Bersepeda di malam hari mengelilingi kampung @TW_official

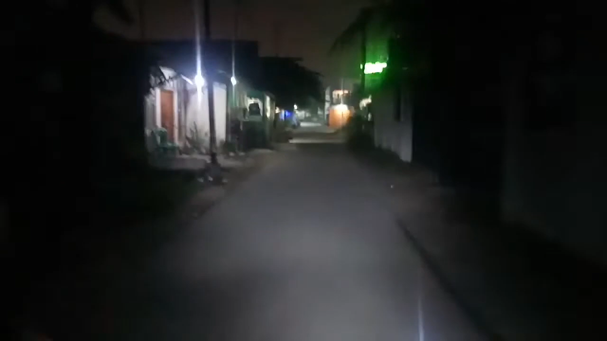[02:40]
Sebelah jalan tol Jakarta Cikampek ini di daerah Kalihurip,
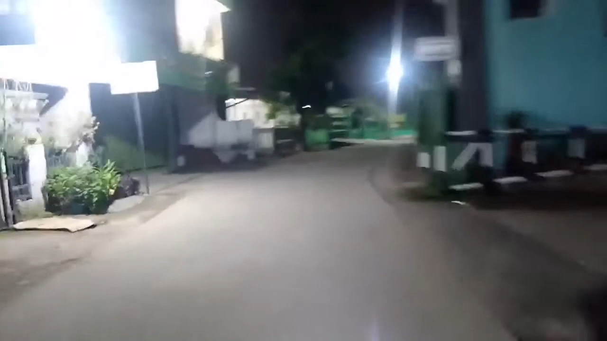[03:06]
masih desa Duren, kecamatan Kalihurip, Kabupaten Karawang.
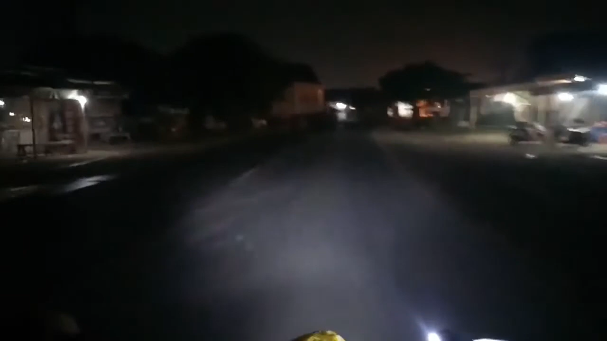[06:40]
Ini kita pulang dulu nih Mas. Ini jalur Kosambi Curug, sepi sekali. Pukul 1